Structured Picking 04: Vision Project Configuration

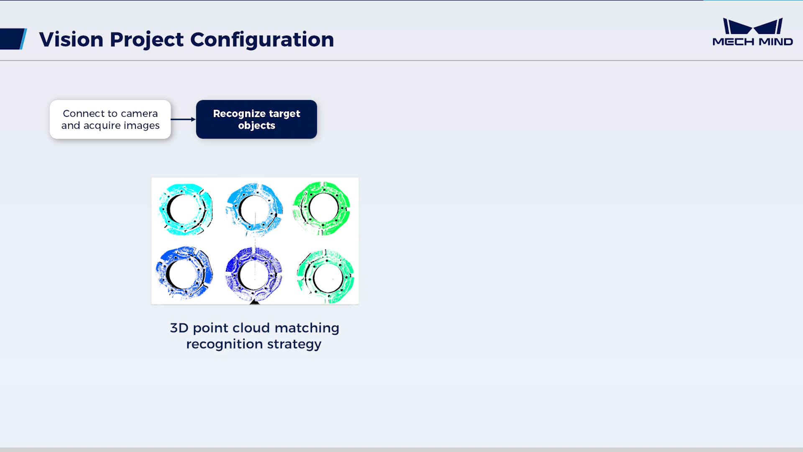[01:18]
Thus, simply use the 3D point cloud matching strategy to recognize the housings.
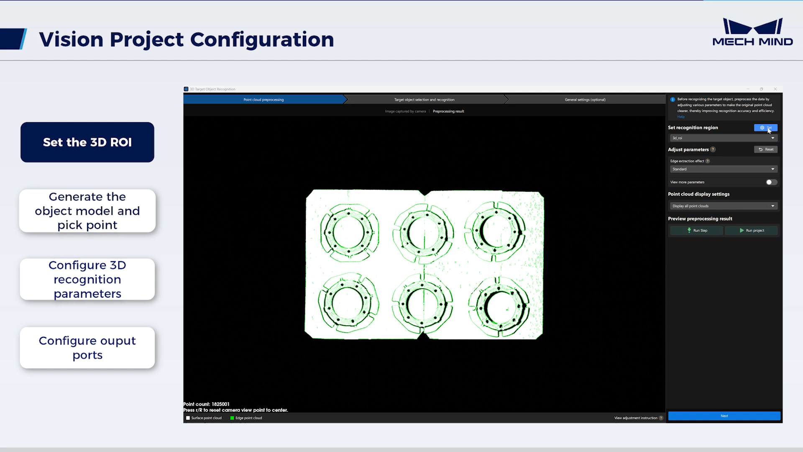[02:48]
To begin with, set an effective ROI to improve the recognition speed and stability.
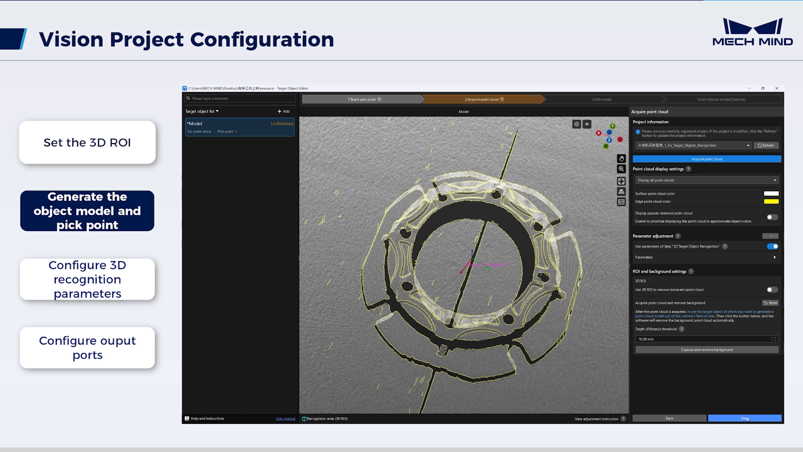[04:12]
Using the upper left buttons, select the required object point clouds, and delete the irrelevant ones.
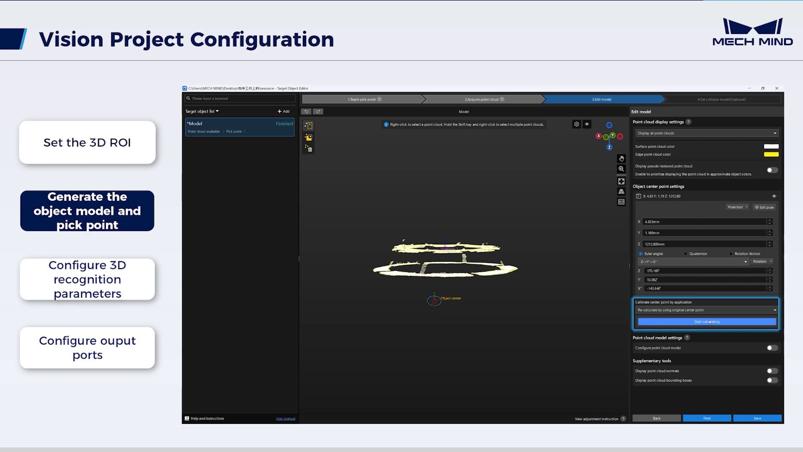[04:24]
After that, recalculate the object center point by using the original center point.
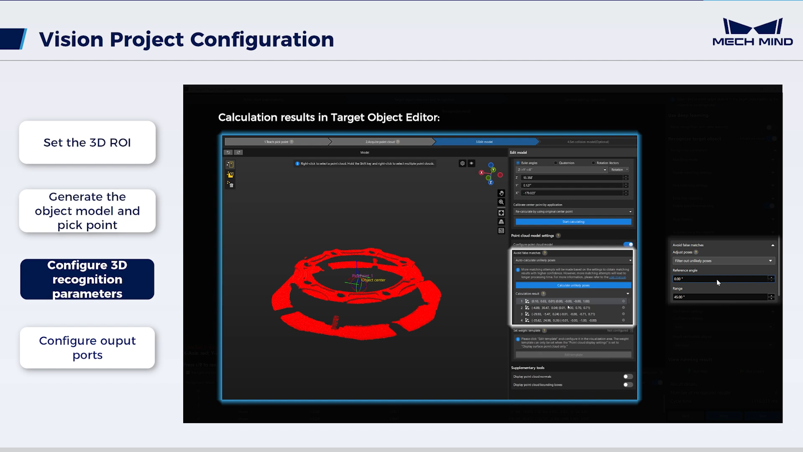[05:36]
This excludes poses calculated as unlikely in the target object editor to assist the matching process.